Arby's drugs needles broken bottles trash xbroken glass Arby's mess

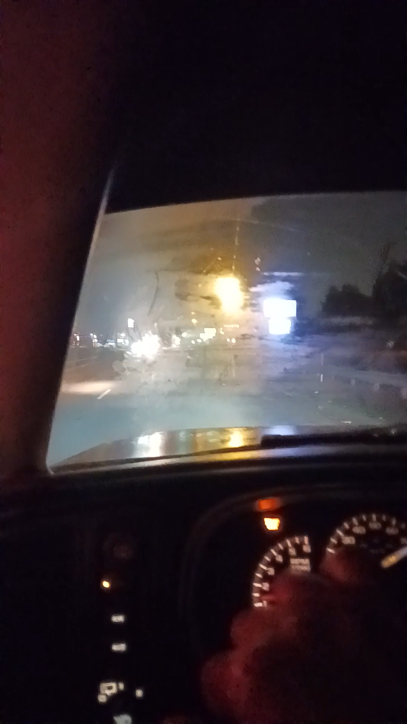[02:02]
Of course, the sign is gone. Oh my God. No more Arbories was here when I was in high school. I ate lunch here in 1983, 1982. And we're going to the drive-throw tonight at Arbories.